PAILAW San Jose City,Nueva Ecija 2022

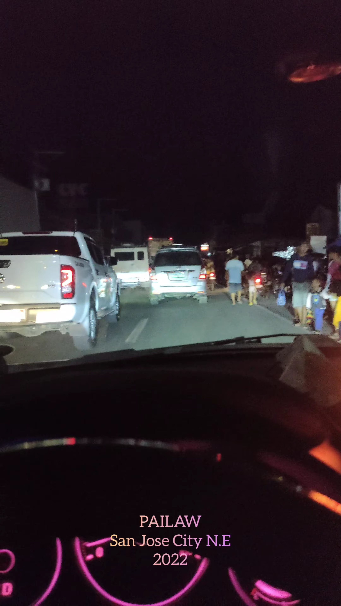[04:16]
Solido yan. Ayan. Sada yung tao.
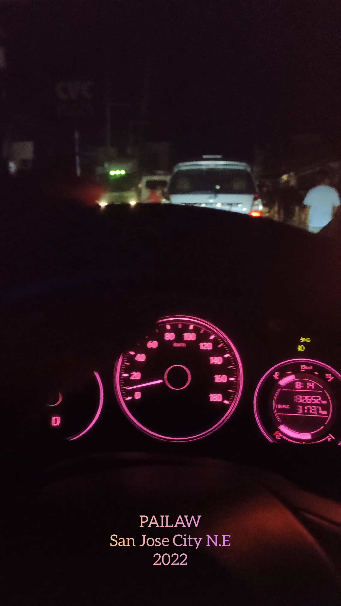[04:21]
Yung napakadaming tao. Ayan oh. Ayan.
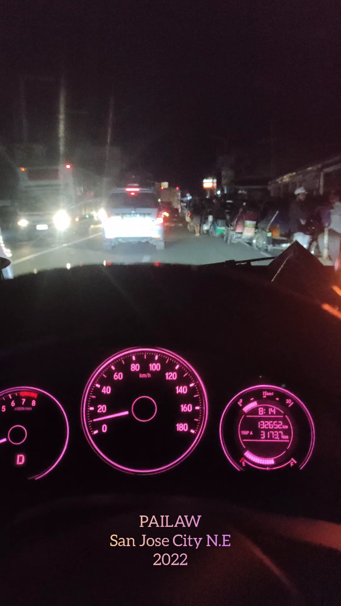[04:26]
So dito yan sa San Jose City Nueva Ecija sa hometown natin. Ayan. JLJ. So ride safe. Thank you. Pauwi na kami ng lumina San Jose.